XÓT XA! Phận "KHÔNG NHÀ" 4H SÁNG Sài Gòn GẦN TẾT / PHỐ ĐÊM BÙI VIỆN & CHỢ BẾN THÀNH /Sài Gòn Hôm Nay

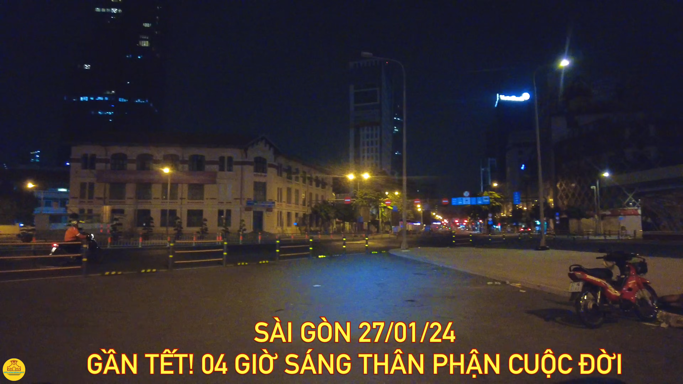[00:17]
Trời ơi, tối anh ra đây anh chạy bạc ngủ luôn.
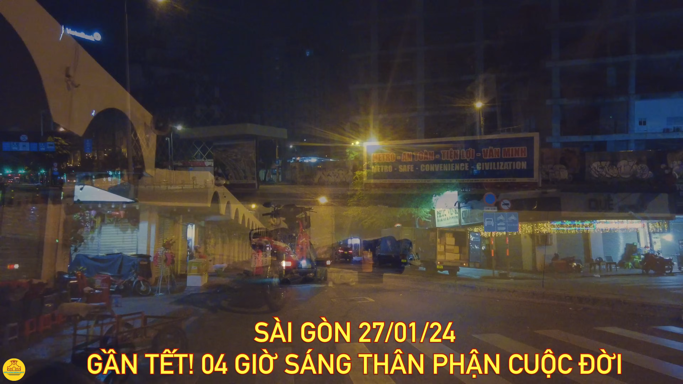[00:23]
Vị trí này là cửa Bắc đó, còn với anh chị với con đường Thủ Khoa Huân nè. Hướng này thì chúng ta đi về ngã 6 Phù Động luôn ha. Dạ, Sài Gòn hôm nay xin kính chào cô bác anh chị và các bạn. Hôm nay em đi rất là sớm ha. Bây giờ là 4 giờ, mới có 4 giờ kém 10 thôi. Ngày hôm nay là ngày 27 tháng 1 năm 2024.
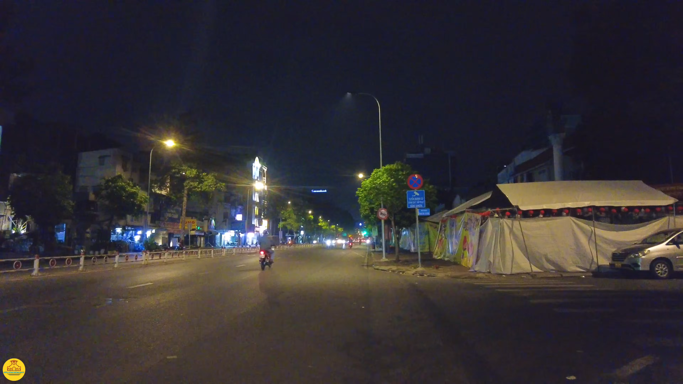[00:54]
Và em đứng trên con đường huyện Thái Học, quận nhất của cô bác anh chị. Đây là ngã ba con đường huyện Thái Học với con đường Phan Văn Trường.
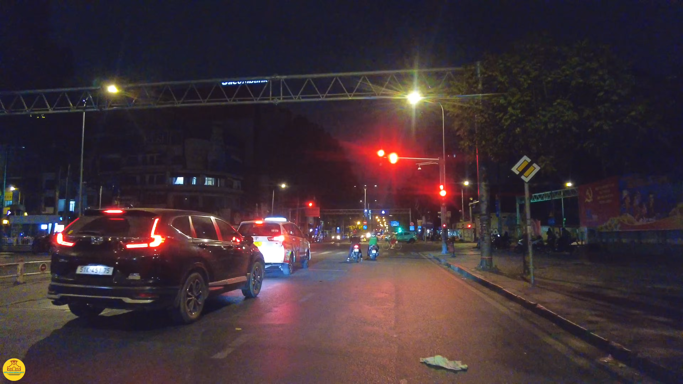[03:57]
Bùi Viện không biết mấy cái ngày bình thường như thế này thì có vui hay không ha.
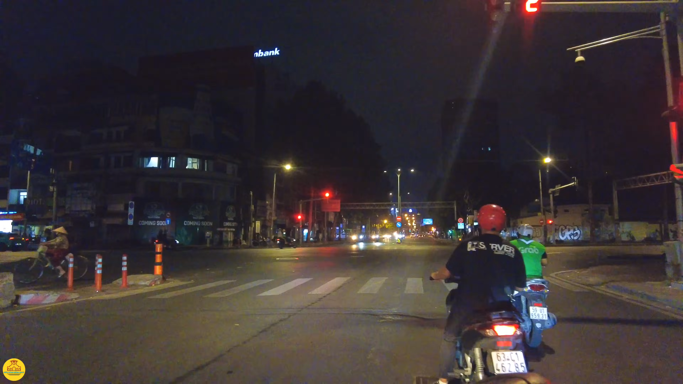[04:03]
Rồi bên phải là đi về chợ Bến Thành trên con đường Trần Hưng Đạo. Đi thẳng thì chúng ta về tới ngã 6 Phù Động nha. Ở đây em sẽ chạy vào con đường Bùi Viện.
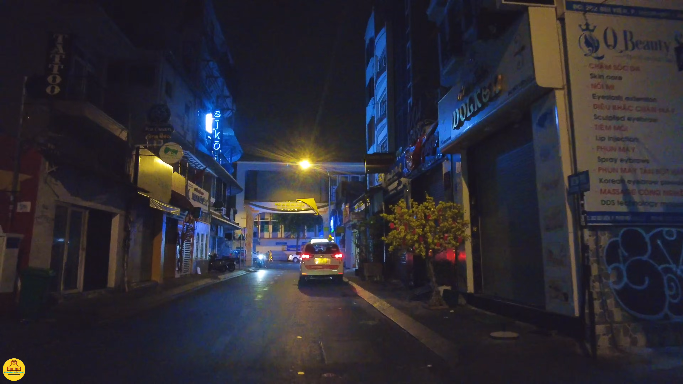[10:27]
Đi vào cái khu phố Bùi Viện tự nhiên thấy nó quay cuồng.
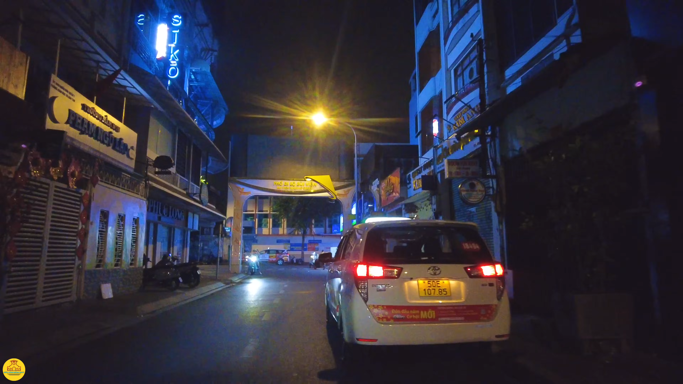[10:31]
Ở đây con đường Cống Quỳnh đó cô bác anh chị.
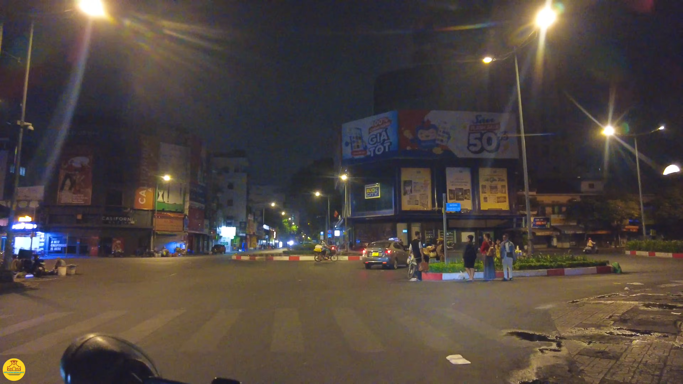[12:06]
Ngay chỗ này là khu vực con đường Võ Tánh năm xưa này, cắt ngang đó cô bác anh chị. Bên trái là về phố thời trang quận 5, bên phải là về phố thời trang quận nhất. Đường Võ Tánh thì nó chỉ tới đường Nguyễn Văn Cừ thôi, tức là Cộng Hòa đó, nó nằm bên phía quận nhất thôi đó, xe kéo xe. Em mời cô bác anh chị quẹo phải nha, đây người ta bán bún này cô bác anh chị.
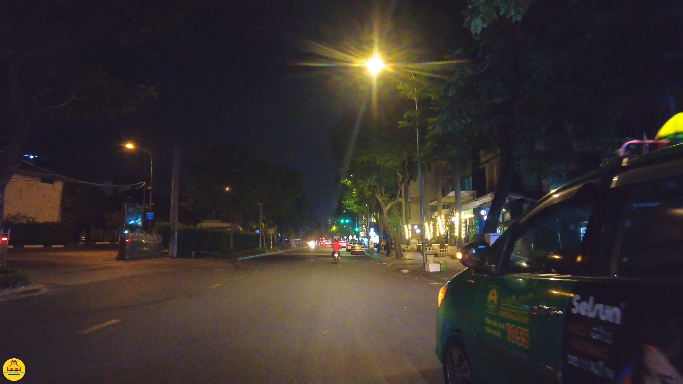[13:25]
có người nhìn như là đang vui chơi nhưng mà thật sự là đang kiếm tiền đó, có người thì nhìn thấy đang kiếm tiền nhưng mà cuộc sống rất thảnh thơi và cứ giống như đi vui chơi. Thật dạ dạ. Ở đây con đường Đỗ Quang Đậu này, bên tay phải thì chúng ta về lại con đường Bùi Viện cô bác anh chị. À, ngay cái góc này có một cái quán phở đó,
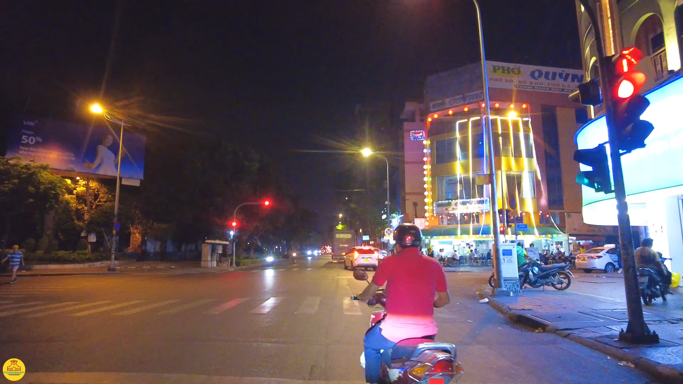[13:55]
quán phở mà người ta trang trí đèn led đẹp không, phở Quỳnh đó cô bác anh chị nha. Bên trái thì về đường Bùi Chu Tôn Thất Tùng ngày hôm nay,
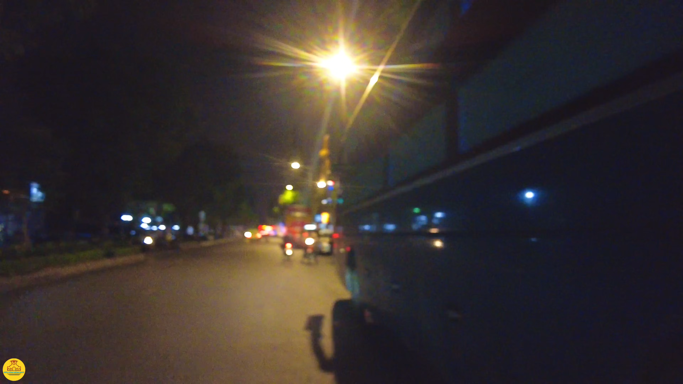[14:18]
Mấy chú xe ôm bây giờ cũng bắt đầu hoạt động, có khách rồi xuống ở đây là mấy chú tới hỏi có đi hay không liền à.
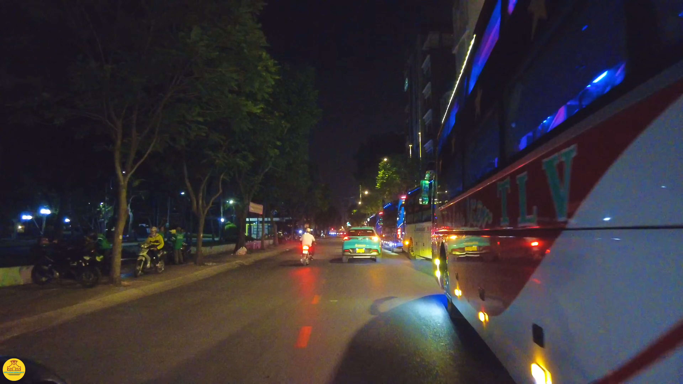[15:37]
Xe ở đây thả khách xuống đông ghê.
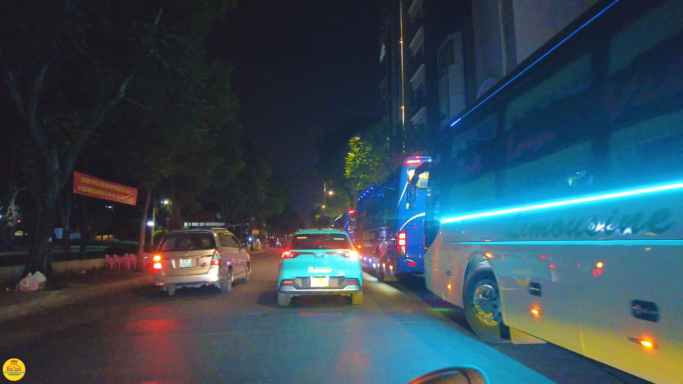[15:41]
Tết rồi người ta đi du lịch ở đây cũng nhiều, vui chơi ở đây cũng nhiều.
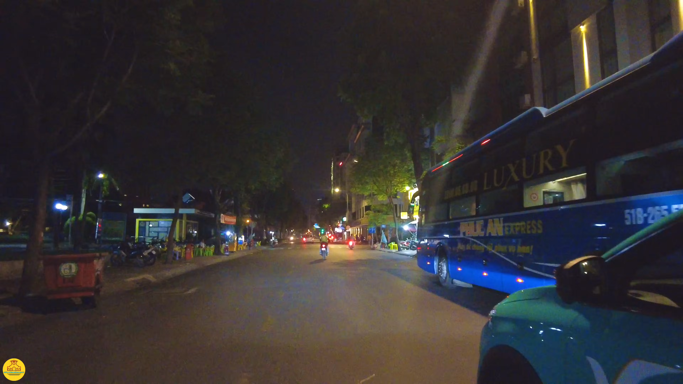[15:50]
Đề Thám tới thui ở đầu đường mấy cái vị trí khách sạn này
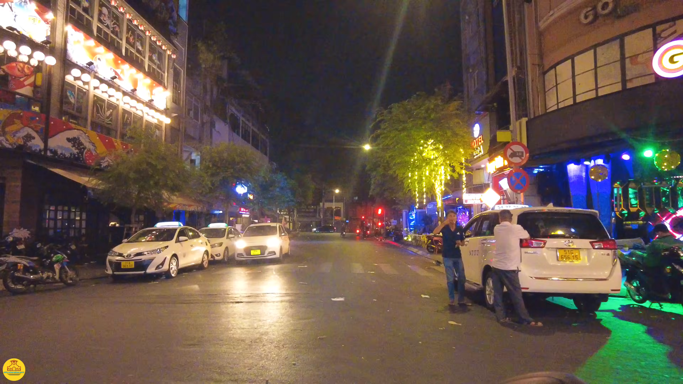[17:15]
Ở đây thì đi ra đường Trần Hưng Đạo đó cô bác anh chị. Về đây tối sáng thì rất là nhiều chị với nhiều em chân dài à. Bên trái thì chúng ta đi về chợ Bến Thành nha, bên phải thì chúng ta đi hướng lên chợ Nancy Si. À, em quẹo trái đi,
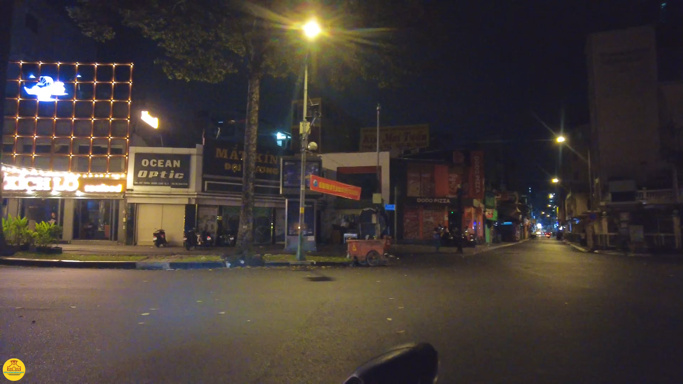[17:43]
sáng sớm chạy một chút xuống hướng chợ Bến Thành này. Chợ Bến Thành khung cảnh 4 giờ mấy sáng sẽ như thế nào.
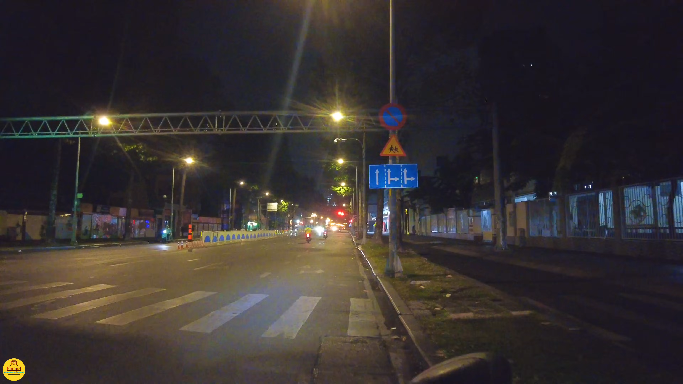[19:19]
Dạo phố sáng sớm một chút, thay đổi cái không khí cảnh vật. Gần càng về những cái ngày cuối năm thì Sài Gòn mình ngoài đường xe cộ nó nhộn nhịp lắm. Mua sắm thì ít nhưng mà đi đâu thì nhiều. Đây là rạp Đại Nam này, bên phải của em đó, nó có cái chữ Đại Nam còn đây nè các bạn. Đại Nam Hotel đó.